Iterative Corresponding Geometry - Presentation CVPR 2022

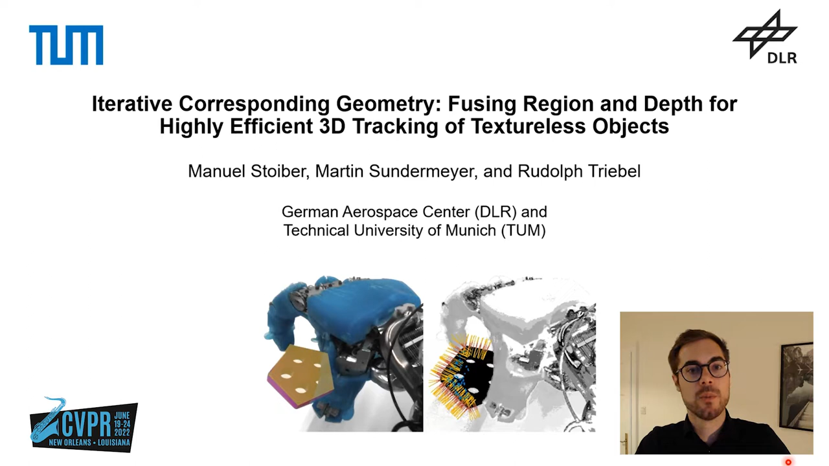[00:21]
Today I'm happy to introduce you to our work Literative Corresponding Geometry. Our approach fuses region and depth information for highly efficient 3D tracking of textless objects. The work was created together with my colleague Martin Sundemeier and our advisor Rudolf Driebel. The main motivation behind our approach is to perform accurate and fast 3D tracking for real-world applications. This means that we want to estimate both the rotation and translation of an object relative to the camera from consecutive RGB images as well as a 3D model of our object. A key aspect of our work is usability.
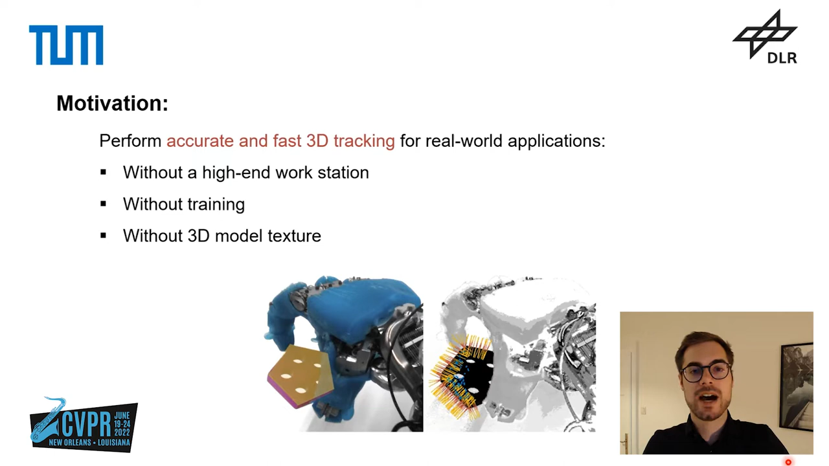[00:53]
This means that we want to perform the tracking without requiring any high-end hardware, without requiring training or training data and without requiring model texture. For our approach we use a so-called sparse viewpoint model to represent the object geometry. A sparse viewpoint model is generated by rendering the object from views all around the object and for each view sampling both contour points and surface points. The big advantage of this representation is that it avoids the rendering step during tracking which is highly important for efficiency.
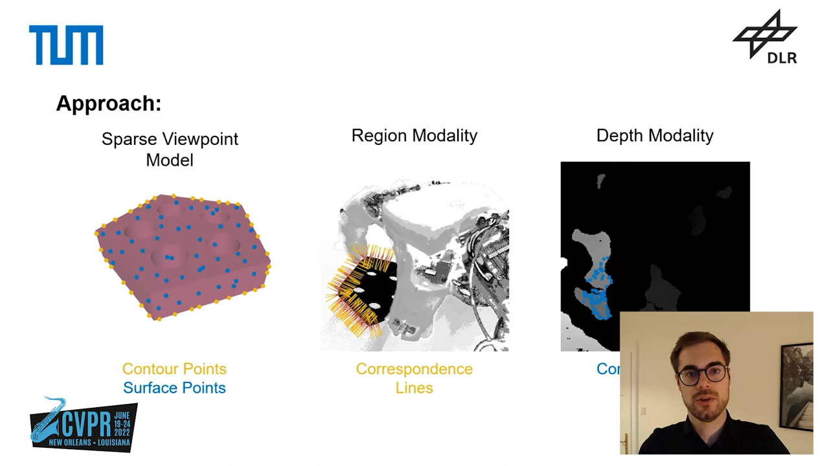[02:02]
For the depth modality we use an approach similar to ICP where we first establish correspondence points on the depth image and then calculate the point-to-plane error. In summary our approach looks something like this. So we have the sparse viewpoint model down here with both contour points and surface points. For the depth image we establish correspondence points which you can see here in red. And for each correspondence point we then calculate the point-to-plane error for which we assume a normal distribution. In the image plane here of the color image we calculate the probability of the contour location for each correspondence line.